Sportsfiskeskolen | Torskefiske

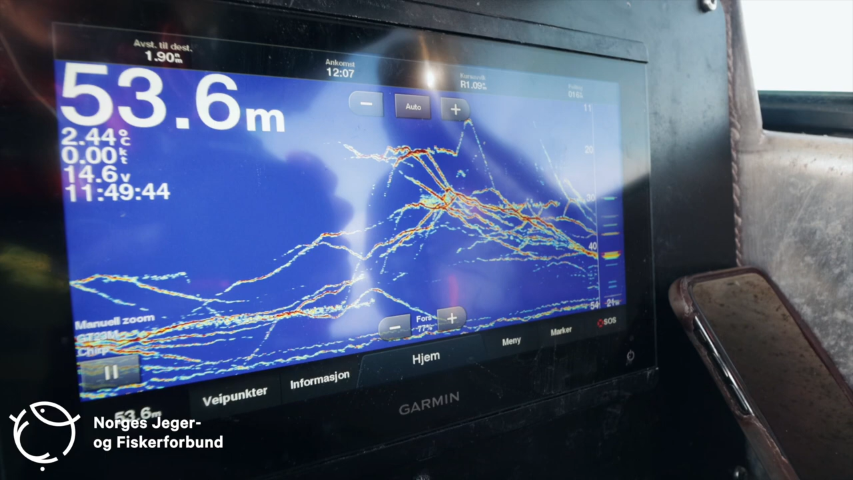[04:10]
On screen: depth 53.6 m
Når vi leter etter Torsk nå, så bruker vi som regel ekoloddet mest.